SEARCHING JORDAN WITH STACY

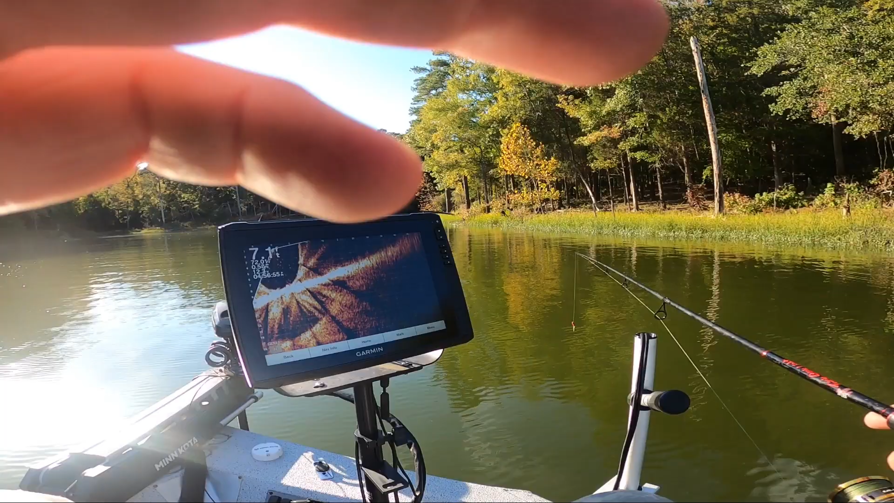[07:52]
we're back where we started um just tossing jigs and small crankbait to the grass um seeing a few small crabby on the bottom and looking for stacy to get another bass haha